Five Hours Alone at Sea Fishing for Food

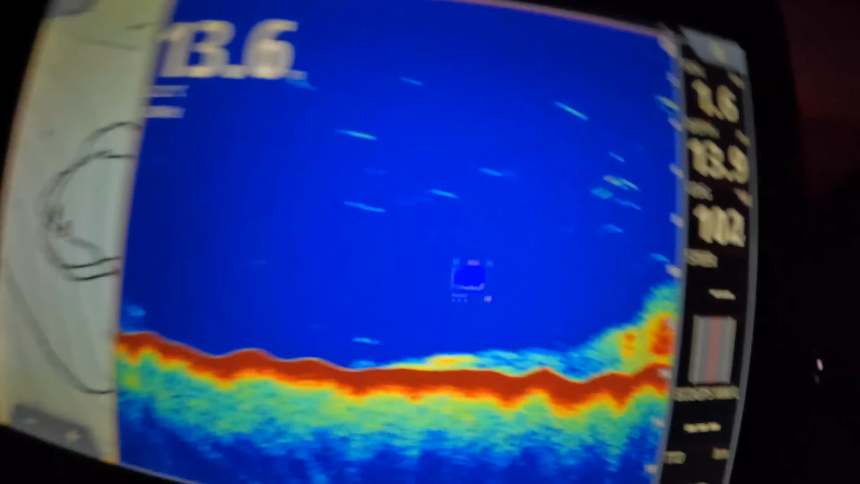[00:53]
If you're wondering what you should be sitting on, something like that.
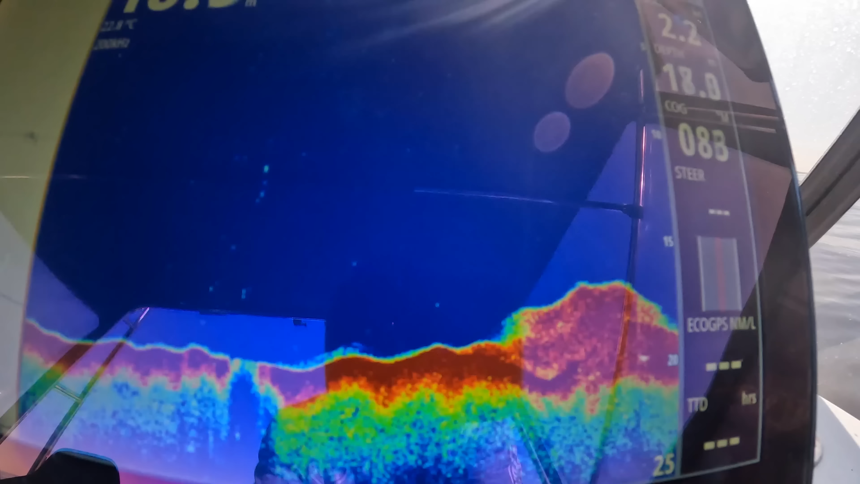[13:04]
It's nothing too exciting on the sound of it.
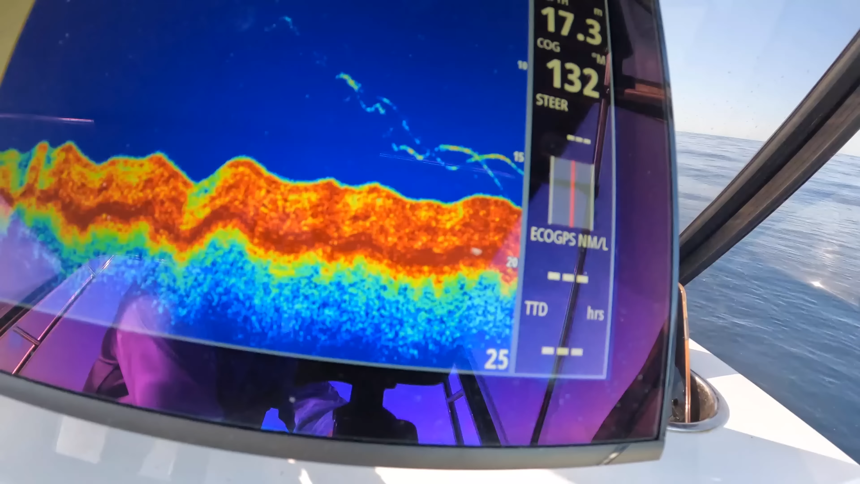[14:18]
That's my snap bait going down, so now I know it's on the bottom.
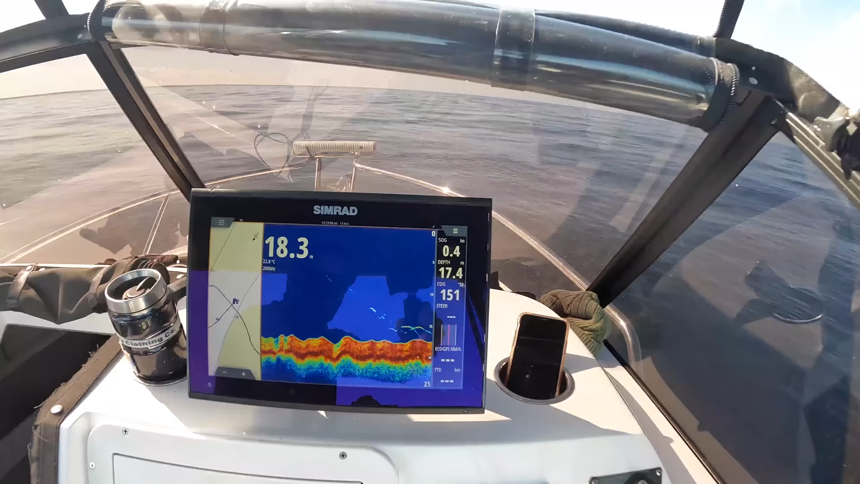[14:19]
I know it's just off the bottom and I'm getting hits already. Bang.